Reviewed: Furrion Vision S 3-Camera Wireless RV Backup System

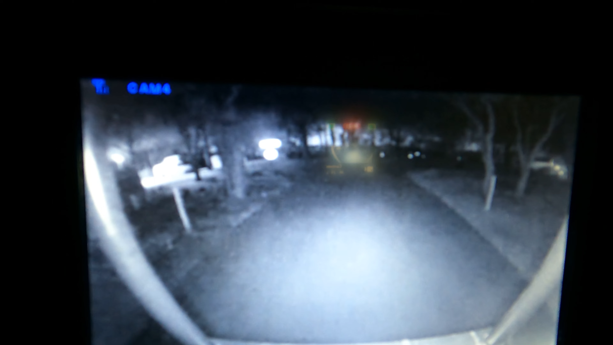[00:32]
You just saw how dark it was out there. Now, just so you know, I have the 5-inch model, which if I were to do it over again, I would go with the 7-inch. I know it's like $100 more or something like that. But I think the little bit bigger screen brings a lot of value. Let's see, I can show you what the side ones look like. Let's see what the left side of the vehicle.
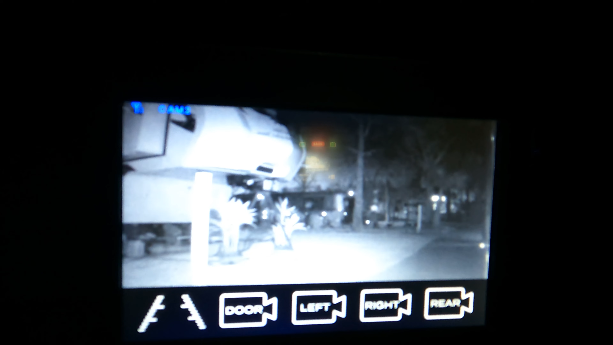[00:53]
Look at that. We were just out there. It was pitch black. And you can see like it's day.
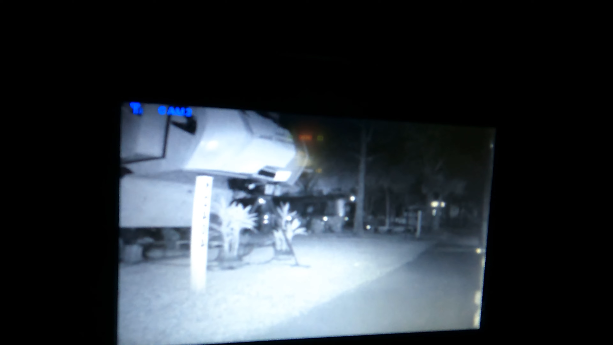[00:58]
Let's check the other side. Try the right side.